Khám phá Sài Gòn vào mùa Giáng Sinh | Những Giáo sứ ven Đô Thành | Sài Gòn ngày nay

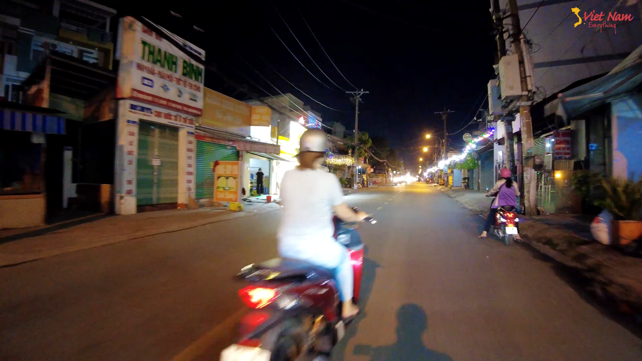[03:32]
Thì nhiều kênh YouTube làm về Xóm Đạo quận 8 này, thì em cũng không có quay bên quận 8 nhiều, mà em quay ở khu vực cuối quận Gò Vấp. Khu vực này thì giáp quận 12 anh chị đó, hai bên đường trang trí đèn Noel anh chị để mừng Noel. Buổi tối thì các anh chị cũng chở con đi chơi Noel, cũng gần tới Noel nè. Ở đây có cái cổng vào này, cổng vào những cái khu giáo xứ nè, khu vực gửi xe đó,